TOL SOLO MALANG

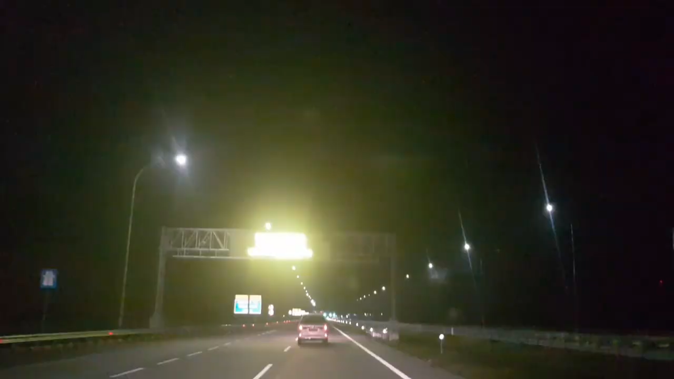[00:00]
Hai sekarang kita masuk gerbang tol Kolumandu
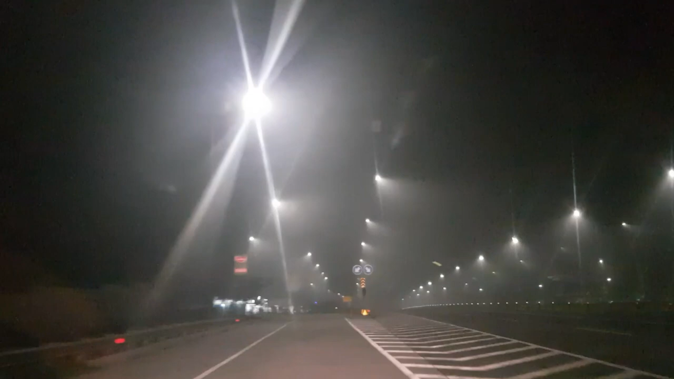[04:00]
disini cukup lengkap ada Indomaret juga ada tempat kopi
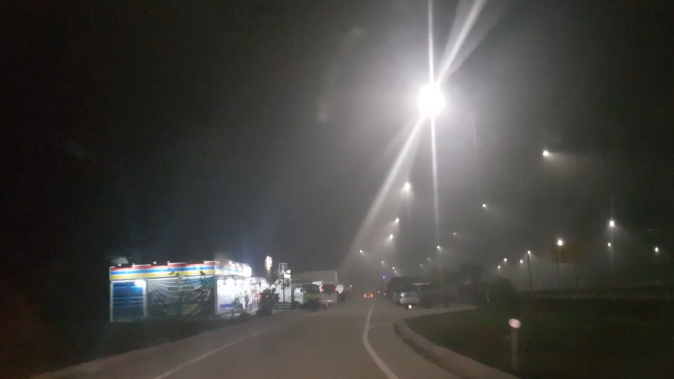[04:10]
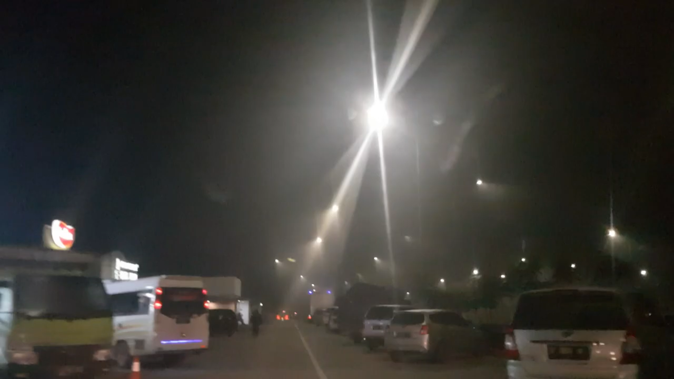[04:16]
setelah 200 meter bergabung ke jalan ini lagi kabut cara pandang 10 meter jadi harus benar-benar mengurangi kecepatan tebal banget kayak gini mungkin di kamera